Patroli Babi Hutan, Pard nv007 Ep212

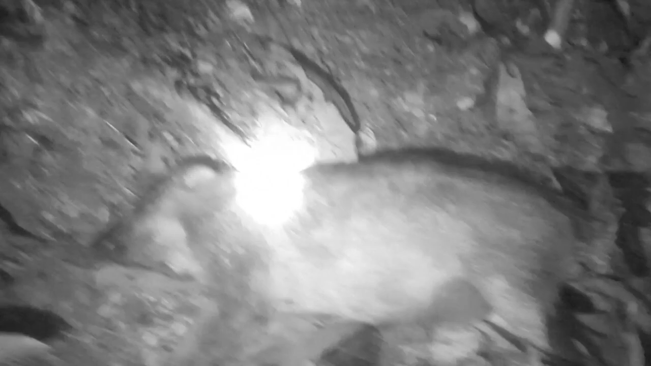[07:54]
Panjang. Ini tembakan ke-3. Kita masih sementara mencari. Oke, kita lanjut dulu.
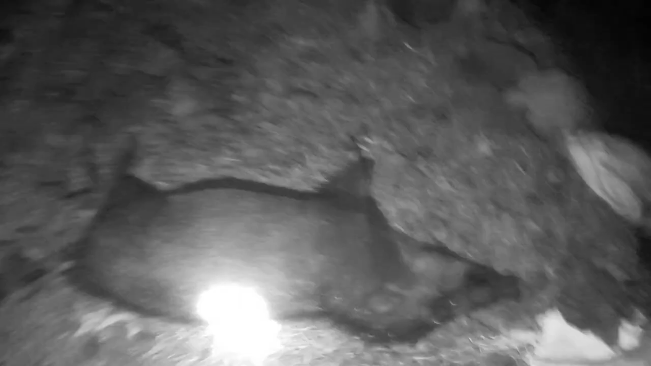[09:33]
Nyanggong kita poin 4. Saya nembak 2. Temen juga nembak 2.